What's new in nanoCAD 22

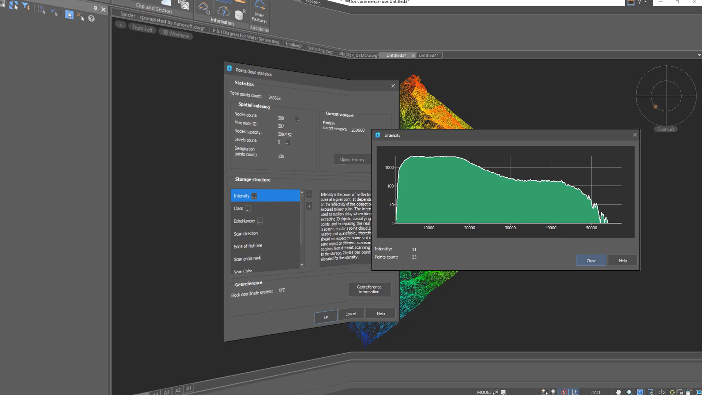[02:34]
And the new Info command tells you everything there is to know about the point cloud.
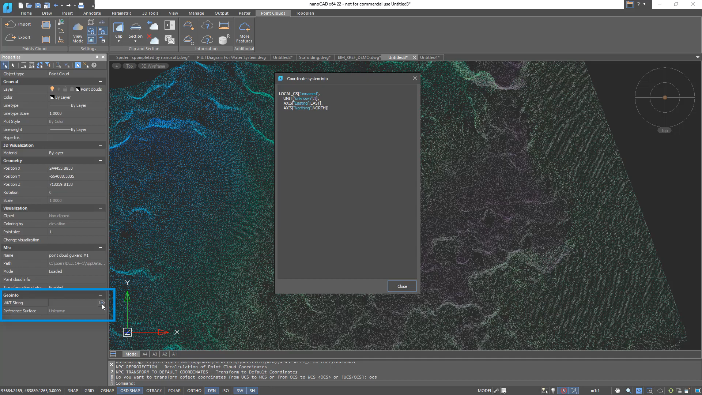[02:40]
An unlimited number of coordinate systems can be attached, including your own custom ones.